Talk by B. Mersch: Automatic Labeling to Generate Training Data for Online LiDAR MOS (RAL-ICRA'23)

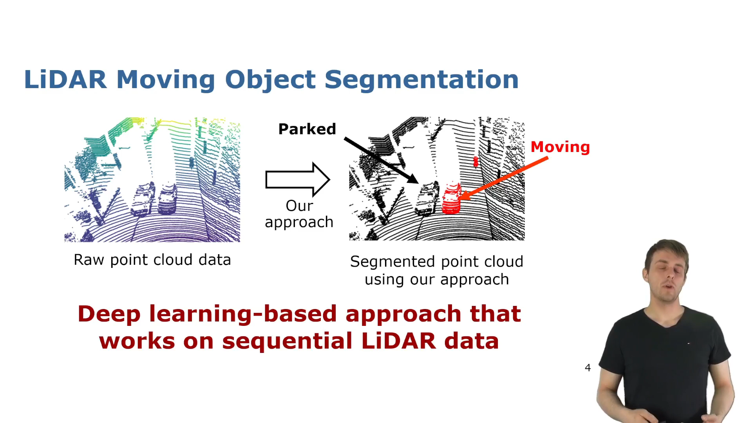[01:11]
In this work we exploit a deep learning based approach that takes as an input a sequence of LiDAR scans and outputs a binary semantic mask of moving and non-moving. Our goal is to find a way to automatically generate training data for this approach in an online fashion and use this data to train the model when being deployed in different environments.